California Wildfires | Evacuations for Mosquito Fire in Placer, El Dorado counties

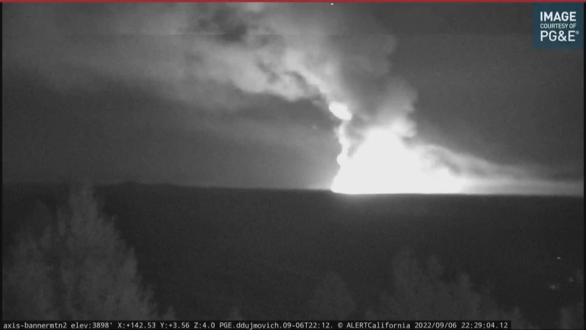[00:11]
It's expected to grow as the excess of heat is likely going to increase the spread of fire. Firefighters are trying to contain this as you can well imagine and see in very steep terrain.